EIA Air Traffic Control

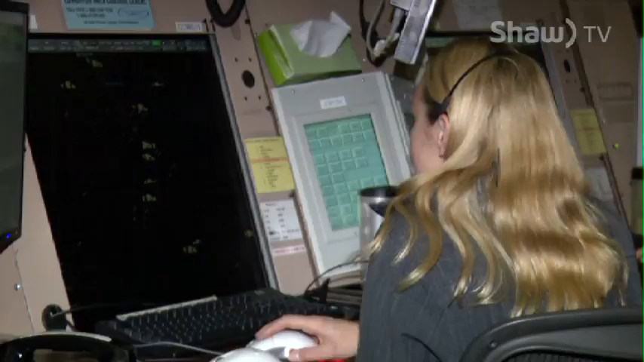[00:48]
John, down in Red Deer and Lethbridge, that area. And Edmonton controls the Arctic regions too.
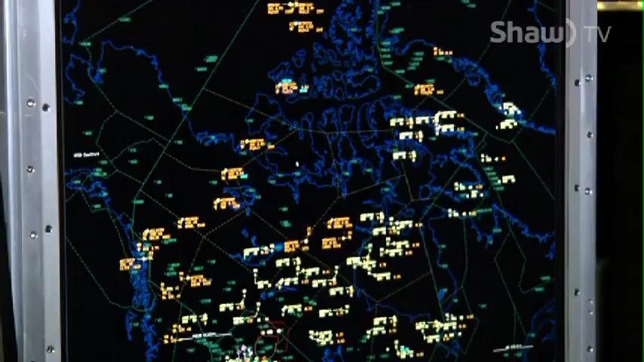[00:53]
The bulk of our traffic is very long haul flights.
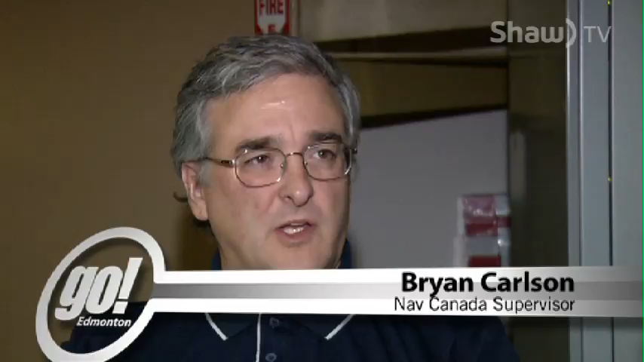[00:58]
A couple of the main traffic patterns are Europe to and from the west coast, which could also include Edmonton, Calgary.
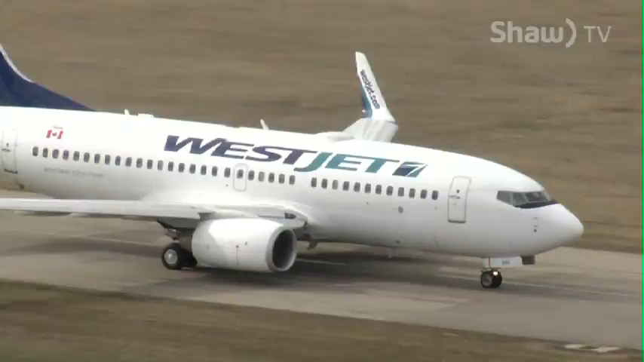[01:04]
Also the east coast of the US and eastern Canada going to and from Alaska and also to the Orient.
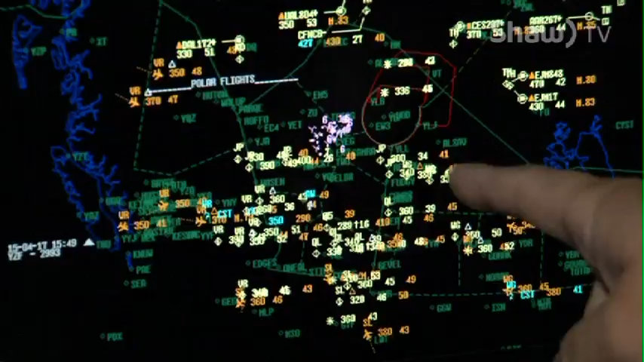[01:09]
I'm looking all the way from the BC border into Saskatchewan down to Calgary and up to just north of Fort McMurray.
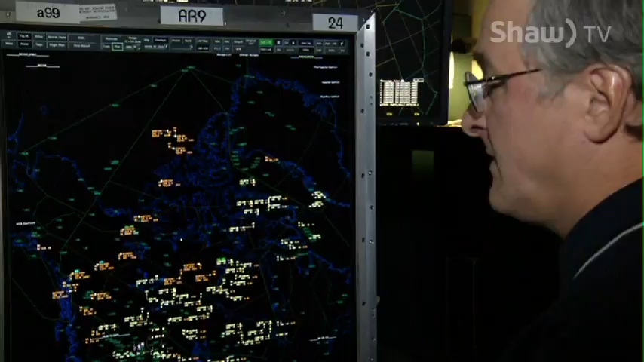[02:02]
Well, what it's saying right now, that in this particular picture, we're seeing 5,757 active right now.